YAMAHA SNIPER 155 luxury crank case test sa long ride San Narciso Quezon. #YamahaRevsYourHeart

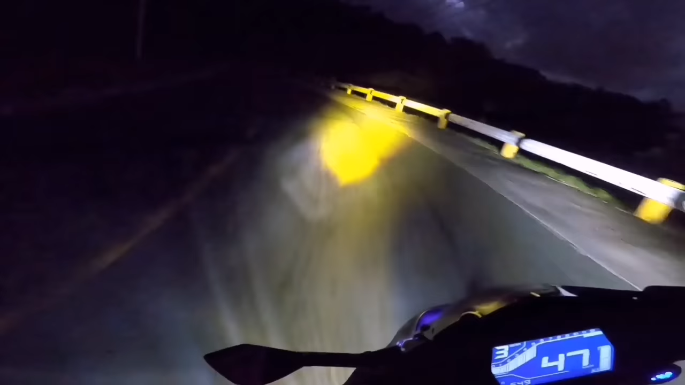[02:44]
Medyo masama na yung daan dito ngayon, dito lang dati makinis. So dahan-dahan tayo dahil di natin kabisado kung saan may lubak. So dati apawata tayo dito lagi kasi kabisado natin kung saan may lubak eh.